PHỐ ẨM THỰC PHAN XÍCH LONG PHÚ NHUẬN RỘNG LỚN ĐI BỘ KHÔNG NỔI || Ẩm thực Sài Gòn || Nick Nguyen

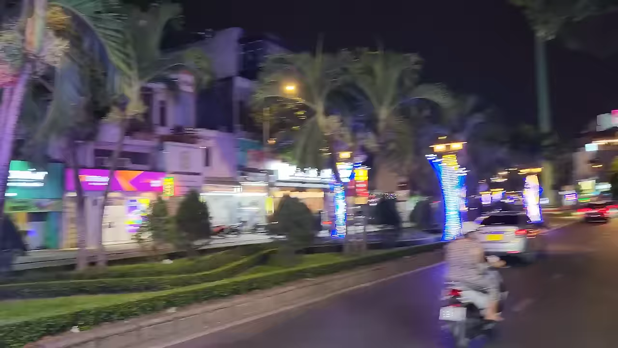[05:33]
Rồi bên kia đường kìa, cơm cuộn rong biển, rồi bún chả, bún đậu mẹt, cà phê, rồi mì Quảng quê tôi, rồi quán Nhật Akiko Sushi, rồi steak, beef steak pasta.
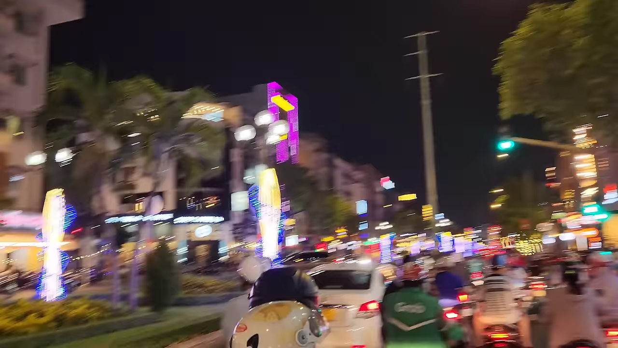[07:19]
hủ tiếu mực nè, nghe cũng thấy hấp dẫn quá đi. Rồi Highland cà phê, quán cà phê Highland lúc nào cũng đông người trong.
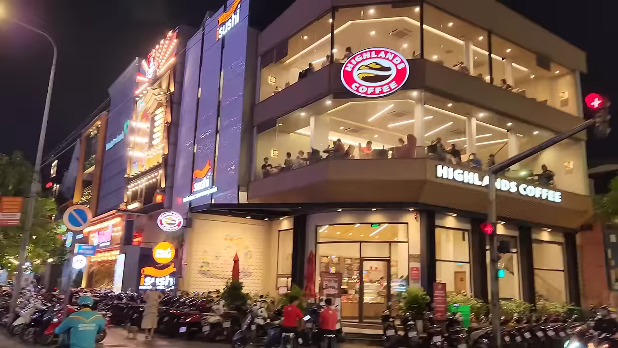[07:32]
Rồi sushi, e-sushi, wow, cái quán này lớn và hoành tráng luôn nè.
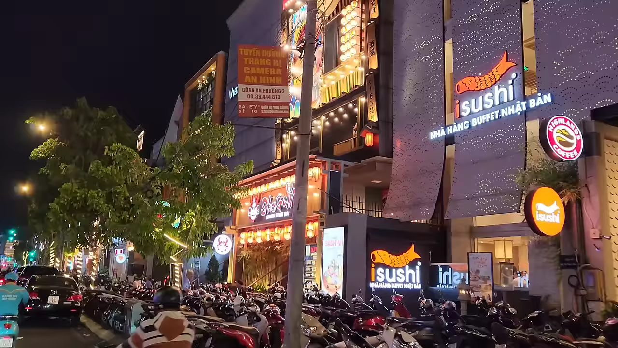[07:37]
Mày món Nhật, xe đầy phía trước luôn rồi. Cà phê Amazon, rồi trà sữa Công Cha.
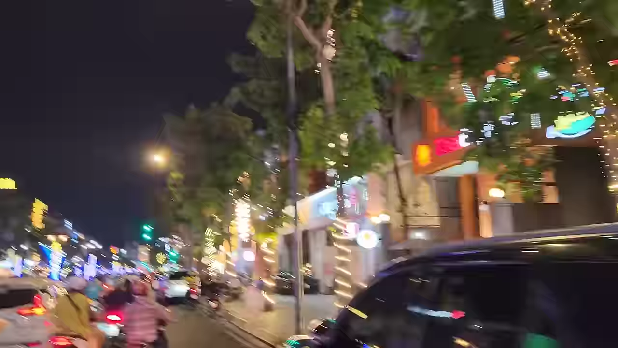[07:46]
Bên kia là Hoài Niệm, quán bún đậu mắm tôm.
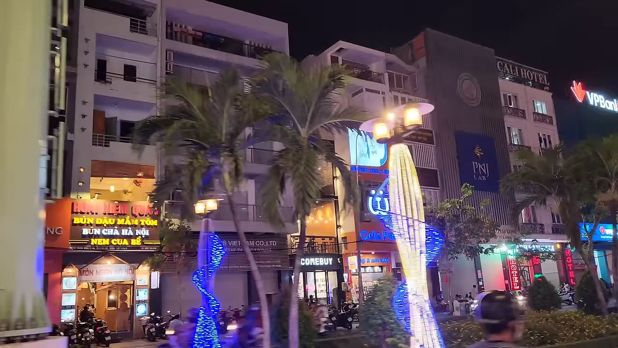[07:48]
Rồi mấy khách sạn, thấy có khách sạn Cali ở đây nữa nè.
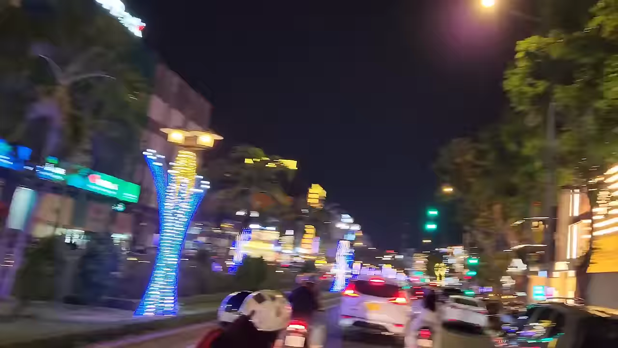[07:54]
Bên đây Running Bean cà phê, rồi ăn được Phúc. Còn mấy nhà hàng này sang không à.